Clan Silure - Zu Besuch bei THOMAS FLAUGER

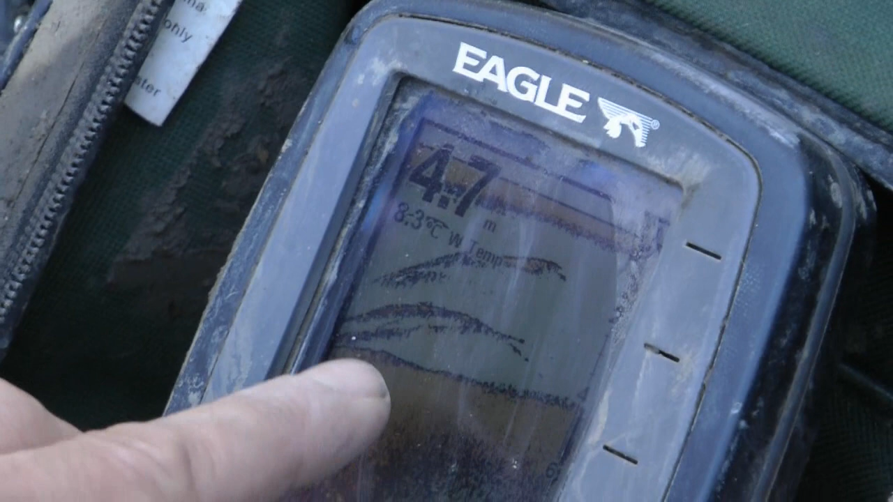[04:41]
On screen: depth 4.7 m
Läuft jetzt sehr langsam. Noch 5 Meter.
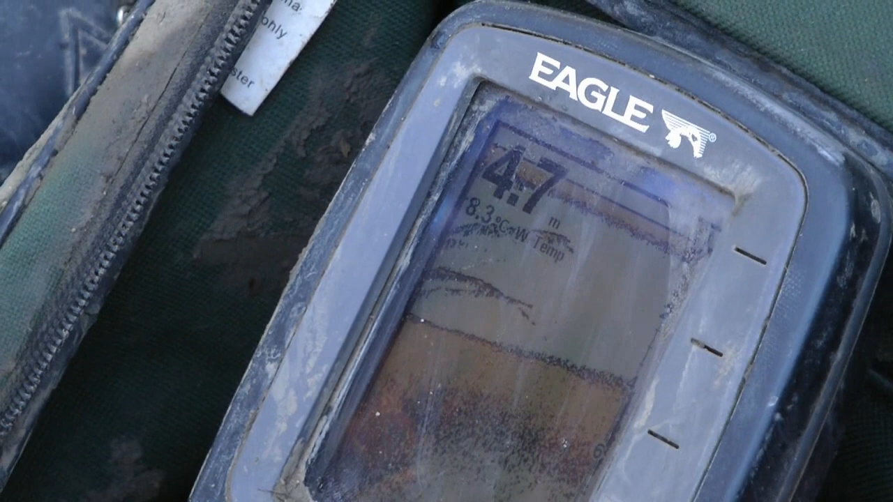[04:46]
Oh, und da genau an der Kante haben wir die Fische jetzt. Ja, typischer Platz halt. Typischer Platz. Im Schatten.
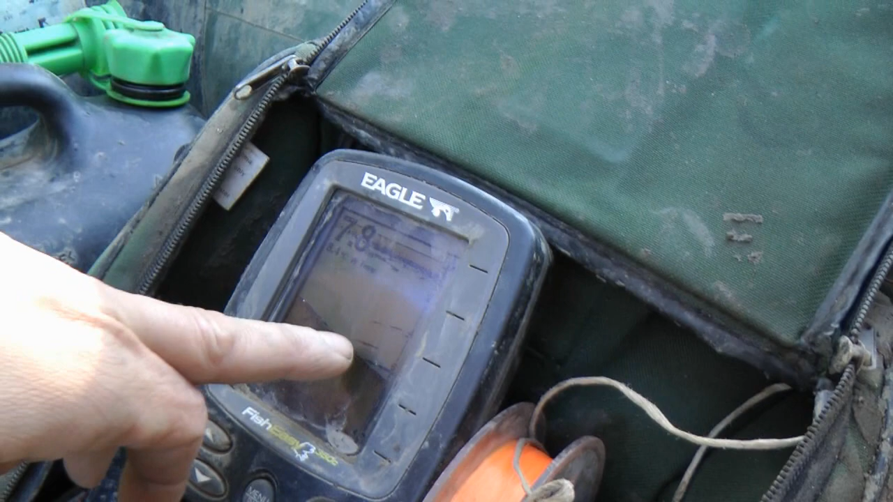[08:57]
Ja, aber sind auf jeden Fall hier, sind an der Uferkante Fische. Da, ganz eindeutig. Ja, ja.